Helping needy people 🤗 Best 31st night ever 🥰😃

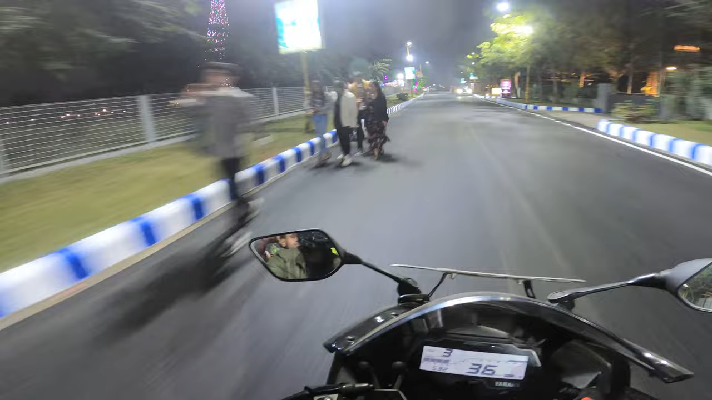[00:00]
जस्ट लुक एट द आईफिल टावर यार, बहुत खूबसूरत लग रहा है अभी पूरा लाइटिंग वाइटिंग देखे यार, कितना गजब लग रहा है भाई।
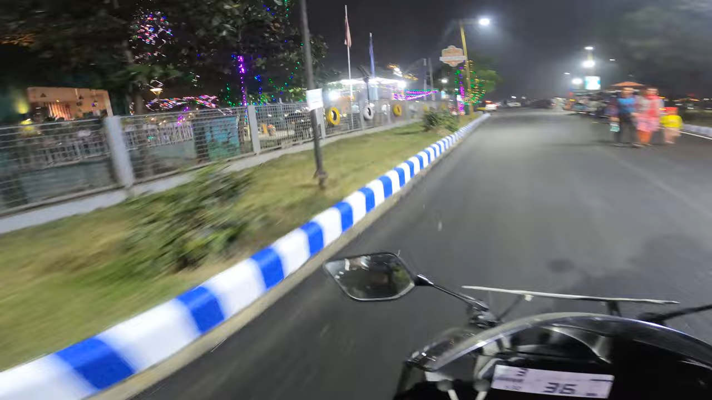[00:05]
तुम्हारे वीडियो अच्छे, कैमरा ऑन।
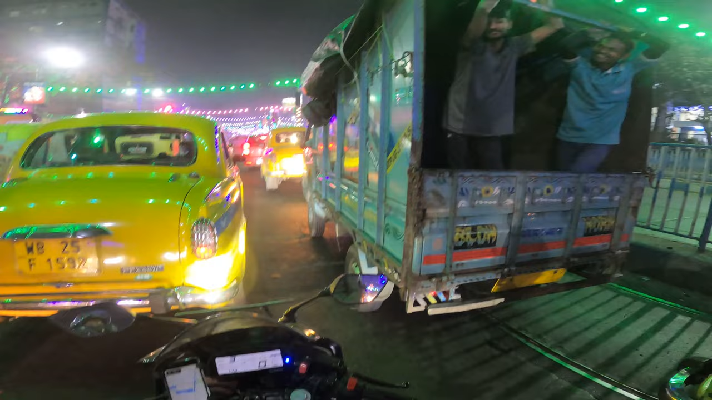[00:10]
क्राउड देखो गाइस, मतलब बहुत ज़्यादा क्राउड है अभी दोनों साइड पे, राइट साइड लेफ्ट साइड दोनों साइड पे भाई।
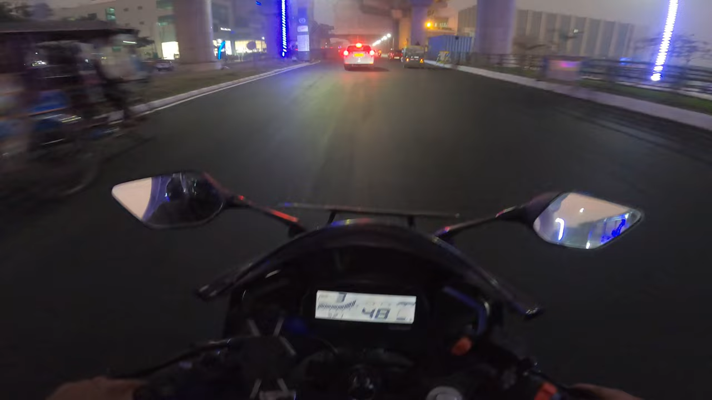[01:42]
और अभी विंटर का टाइम है, इसी वजह से यार बहुत फास्ट रोशनी चला जाता है गाइस। बापरे बाप, आज 31 ना गाइस, इसी वजह से बहुत ज़्यादा जैम है भाई यहाँ पे। क्या खूबसूरत लग रहा है गाइस, जस्ट लुक एट द आईफिल टावर यार,
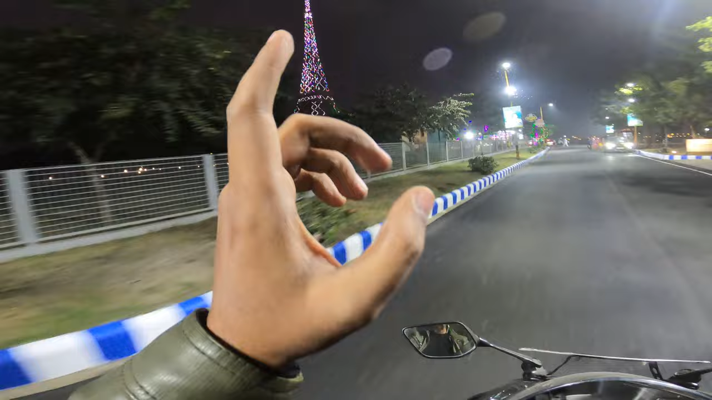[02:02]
बहुत खूबसूरत लग रहा है अभी पूरा लाइटिंग वाइटिंग देखे यार, कितना गजब लग रहा है भाई। यार आज पार्क स्ट्रीट का एक चीज़ मैं मिस करूँगा बहुत दिल से यार।
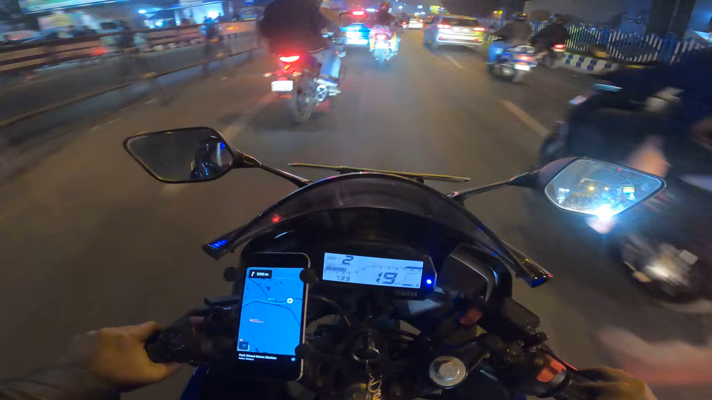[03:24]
तो गाइज हम लोग आ चुके हैं यार लेक टाउन, और यहाँ पे देख सकते हो यार कितना खूबसूरत सा घड़ी है भाई। पहले इतना होता नहीं था, अभी फ़िलहाल क्रिसमस इतना अच्छा और इतना बड़ा करके सेलिब्रेशन होता है ना कलकत्ता पे, देखने लायक होता है भाई।
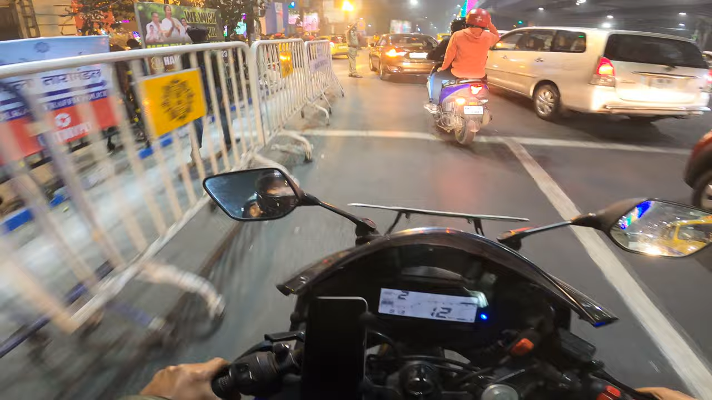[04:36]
और जी हाँ गाइस, हम लोग आ चुके हैं पार्क स्ट्रीट, और यहाँ पे अभी भीड़ देखो यार, और लाइटिंग्स देखो, ओ भाई
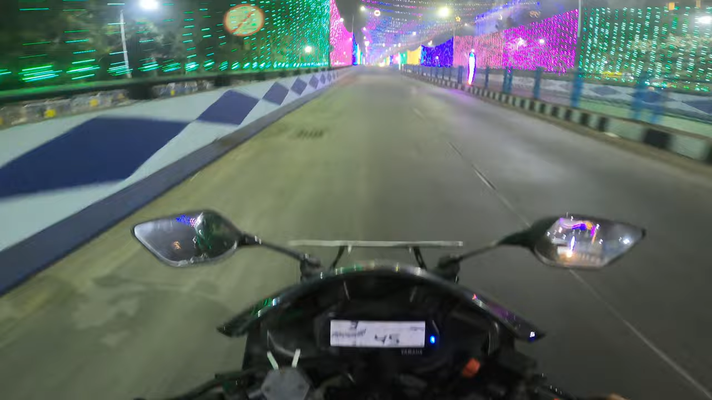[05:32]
जस्ट ऑसम लग रहा है भाई, बहुत खूबसूरत लग रहा है भाई, मेरे पास कोई शब्द नहीं है। और आज मतलब मुझे ये दरअसल ताजुब लग रहा है गाइस कि भाई मतलब इतना खाली कैसे हो सकता है भाई,